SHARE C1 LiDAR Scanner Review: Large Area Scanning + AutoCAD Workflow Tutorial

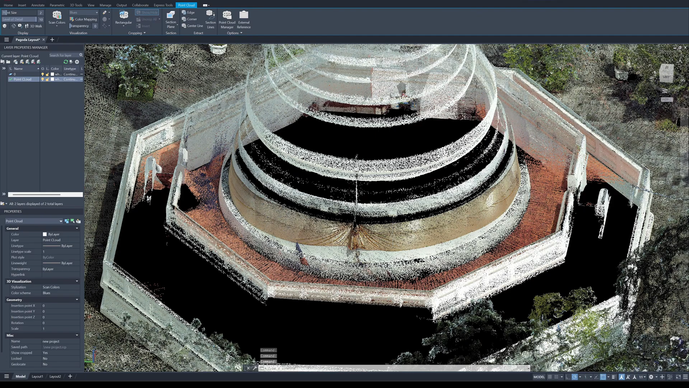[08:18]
is the same you can also change the point size this one is number one this one is number two i
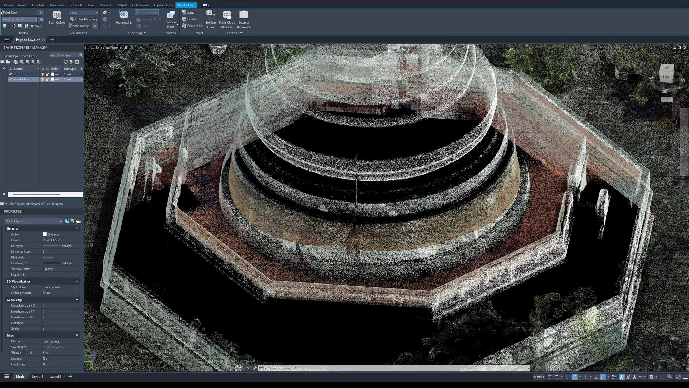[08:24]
think number one would be uh good for a reverse engineering a smaller point cloud is
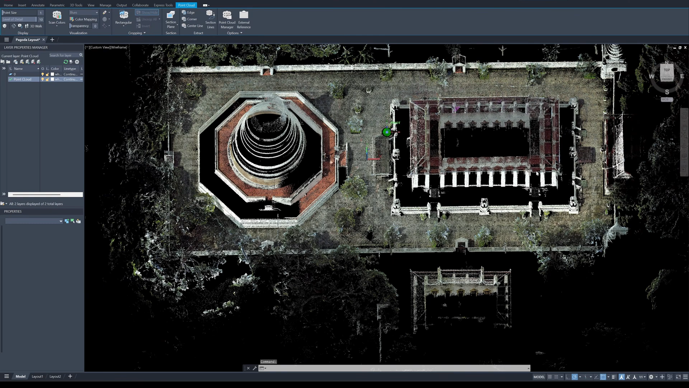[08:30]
better let's inspect the base of the pagoda clock the point cloud in a thin section
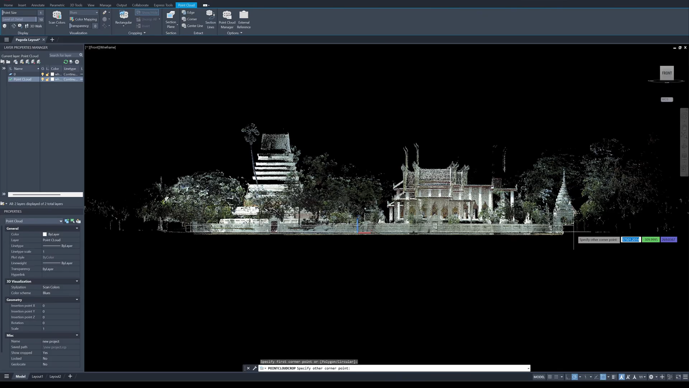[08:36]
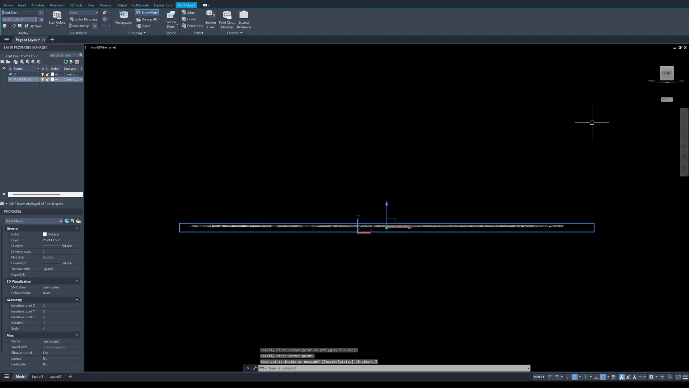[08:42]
about this level keep the inside back to the plan view i'm going to find the center of the base here i click on three points
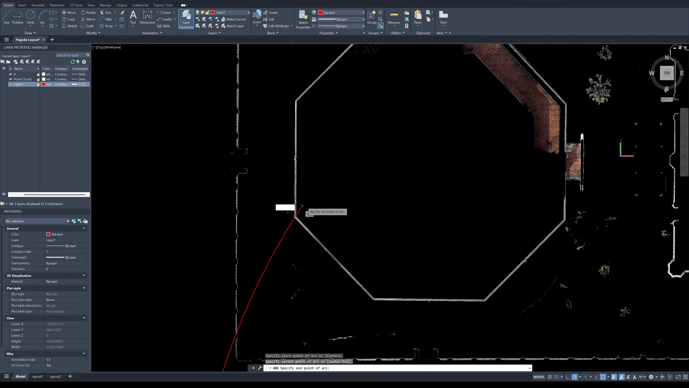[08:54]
i should be able to find the center okay now i have a center in here this is the center of the base of the pagoda create a polygon this is octagon pagoda has egg size and i
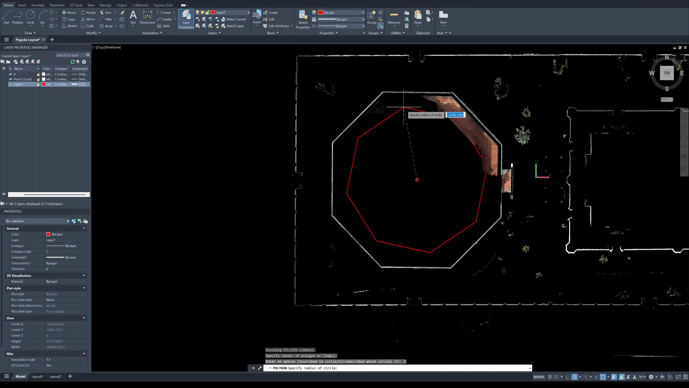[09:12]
will check how accurate they make the parkoda let's check the corner here
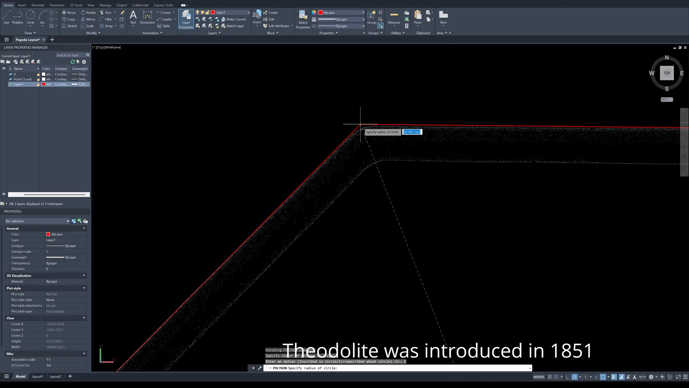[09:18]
a little bit let's let me measure it's a bit off about two
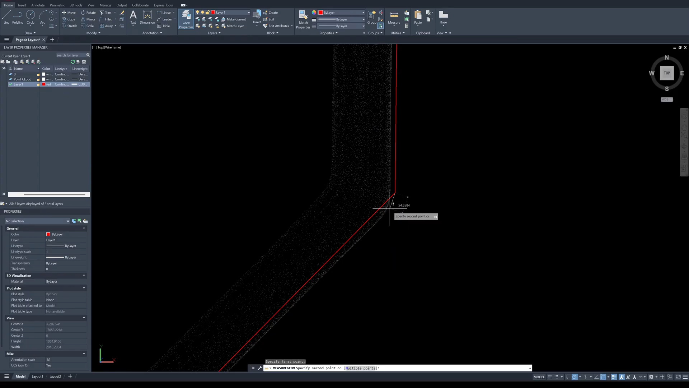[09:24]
inches 50 millimeter uh this one also yeah about 50 this one
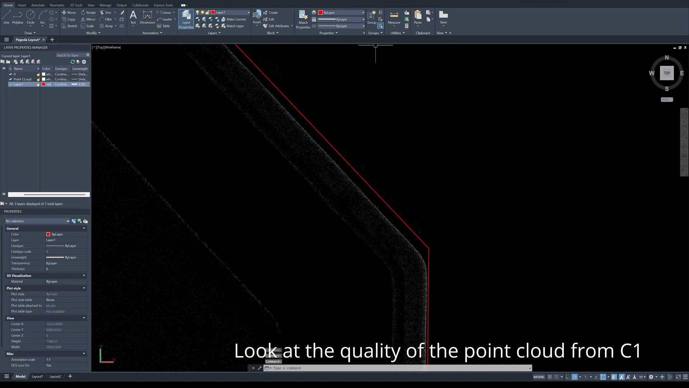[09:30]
is quite a lot about three centimeters i don't think they use theodolite to actually divide the angle of the base of the pagoda let's check the center this is very exciting when they
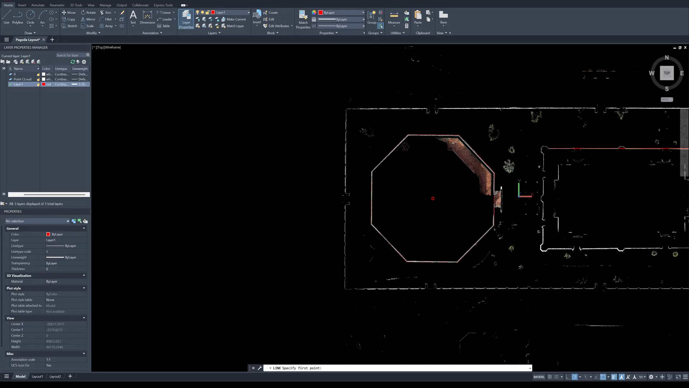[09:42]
build a temple like this it's supposed to be in the center right look at that it's in the center
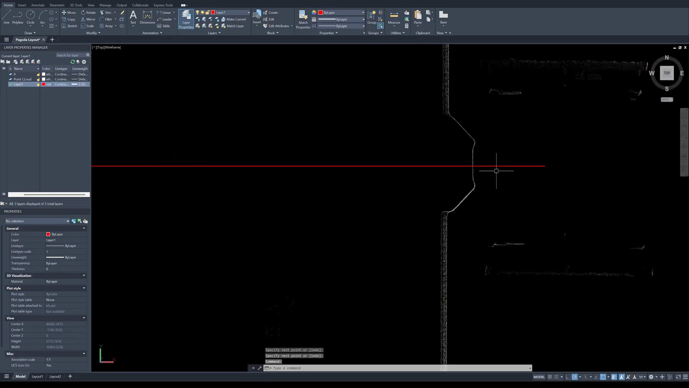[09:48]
exactly how did they do that without the theodolite this temple was built 160
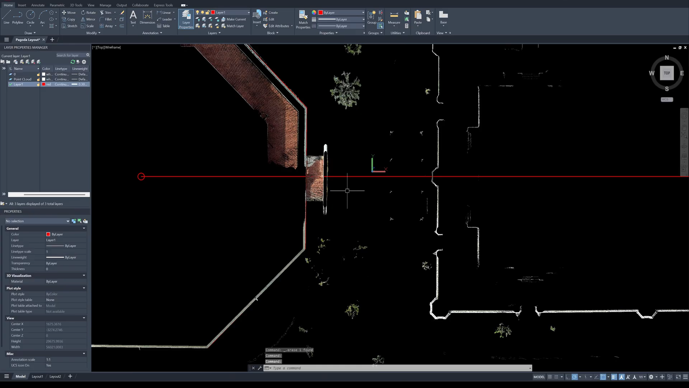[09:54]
years ago just in time for the first launch of the theodolite and
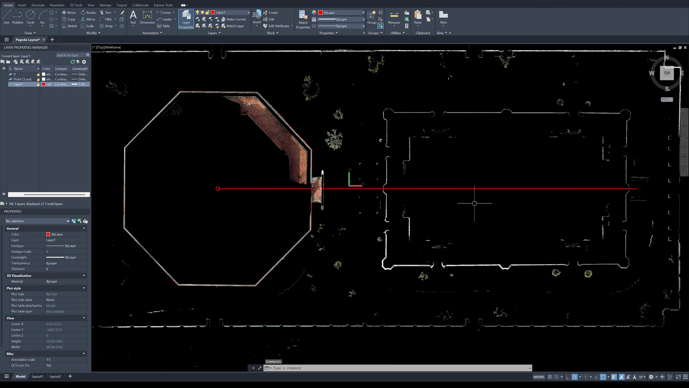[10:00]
it's uh it's very in the center it's quite surprised me i want to check the loudness
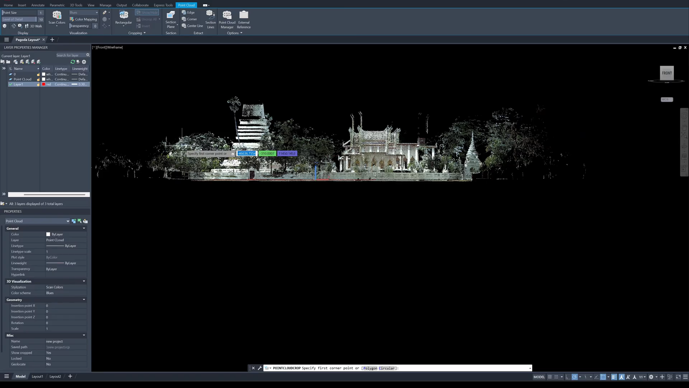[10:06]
of the pagoda it has double columns i didn't notice that
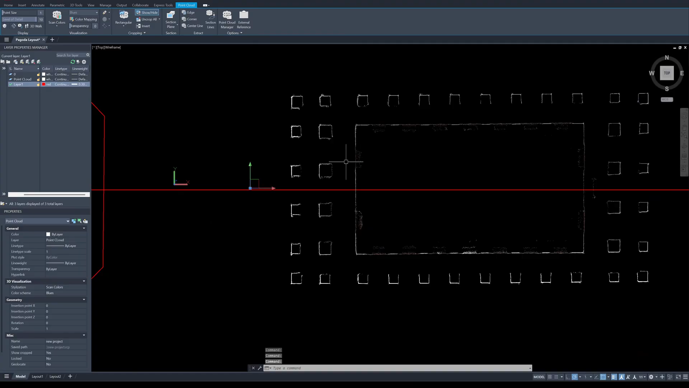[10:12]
the angle between the wall what yeah it's 90 exactly 90 degrees so this wall
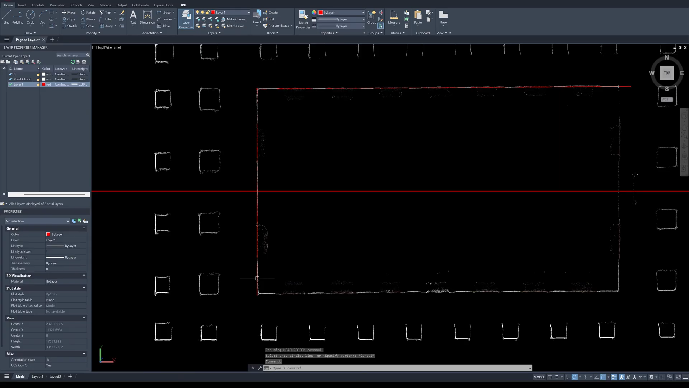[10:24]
and this wall is 90 degrees let's check for the squareness of the
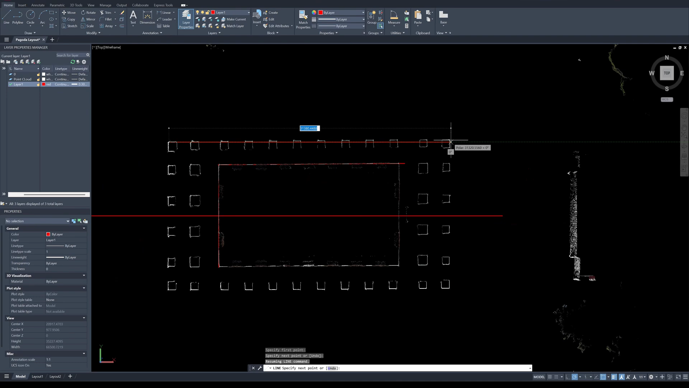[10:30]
columns uh it's very square okay let's check the loudness of the pagoda it's very exciting ah
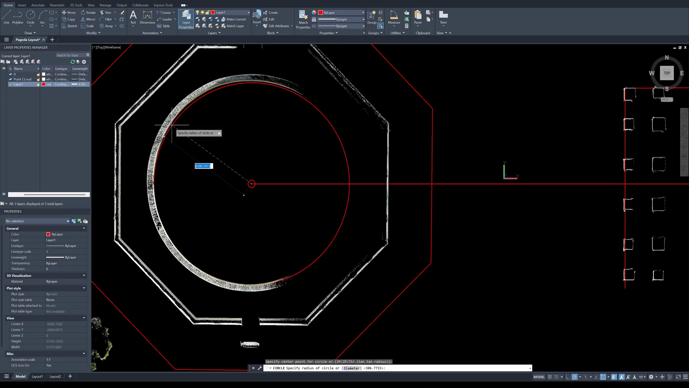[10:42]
it's not round it's not perfect circle almost 20 centimeter 20
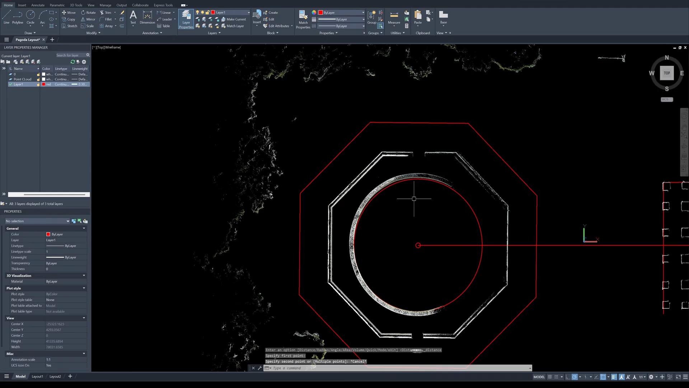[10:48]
centimeter of roundness okay if i draw a straight line from here to the right it's going to go toward the liver 160 years ago there was no road they used the boat to
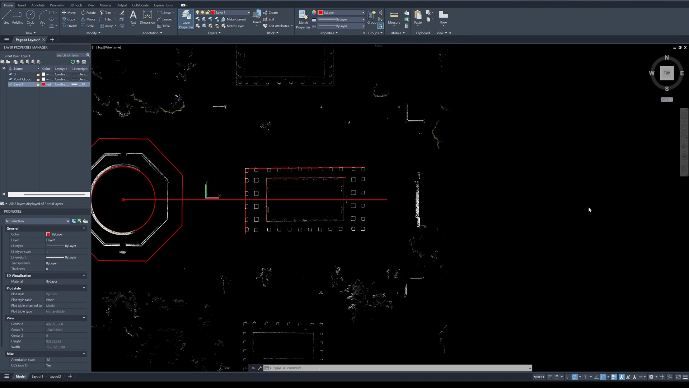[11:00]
travel the temple has to be located and next to the liver because that is the only way that people can come to the temple
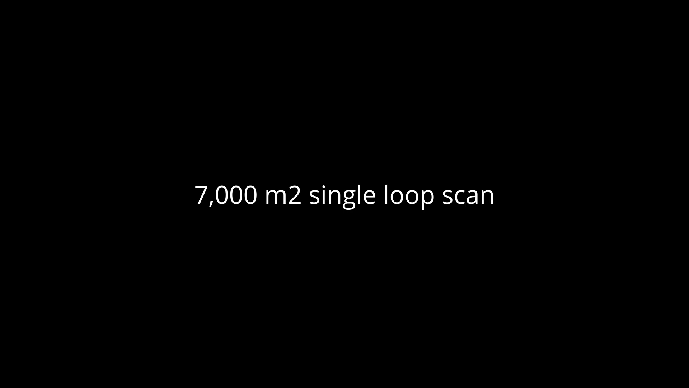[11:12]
okay next scenario will be the 7000 square mirror shopping mall
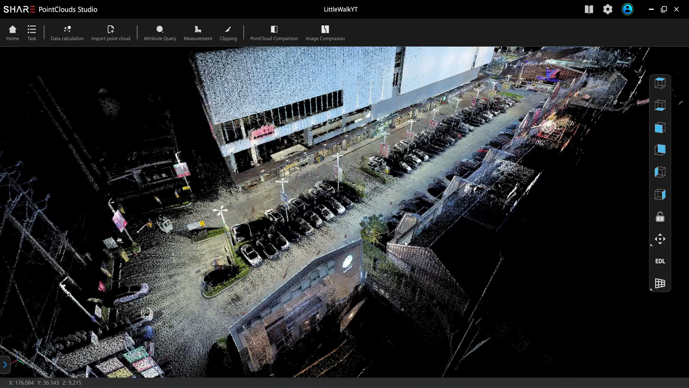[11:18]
and by the time that i was scanning this it has a low light okay this is what it should do when you scan a large loop like this you should be walking like this all the way up to here make a turn and close the trajectory here so that you have two loops but i didn't do that i want to test the capacity of
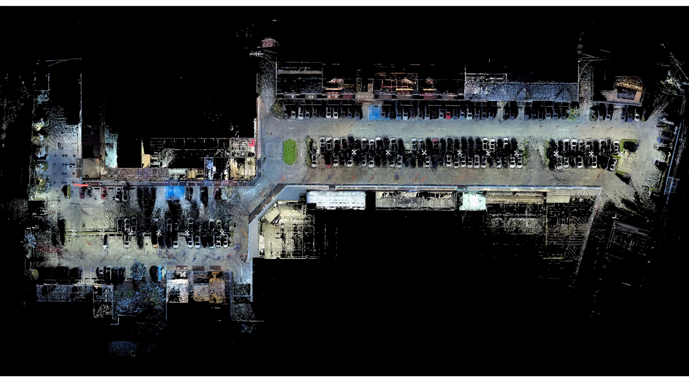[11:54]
the 3d scanner for a long travel distance so i walk like this
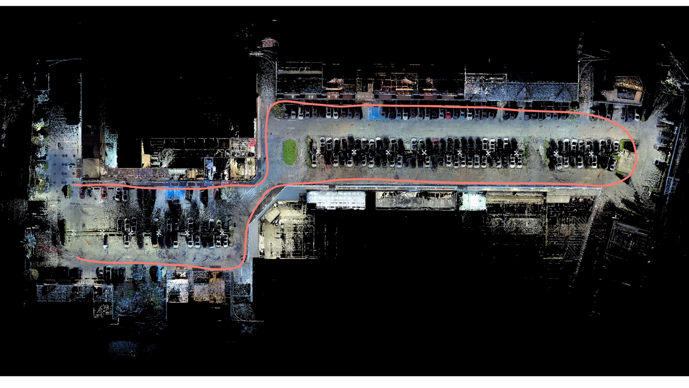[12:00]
that will be 490 meters so it's a it's a very long
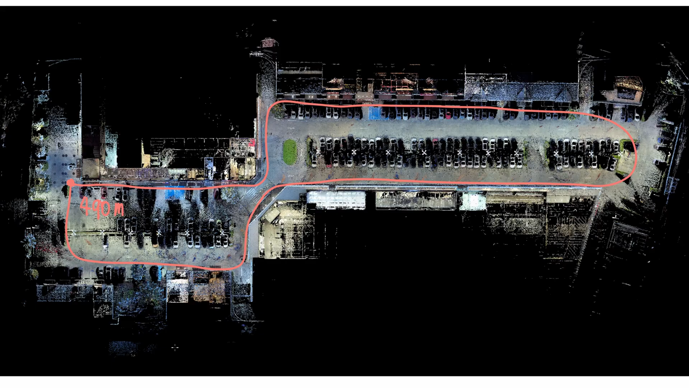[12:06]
loop uh half a kilometers okay so when you start the scan you need to face the scanner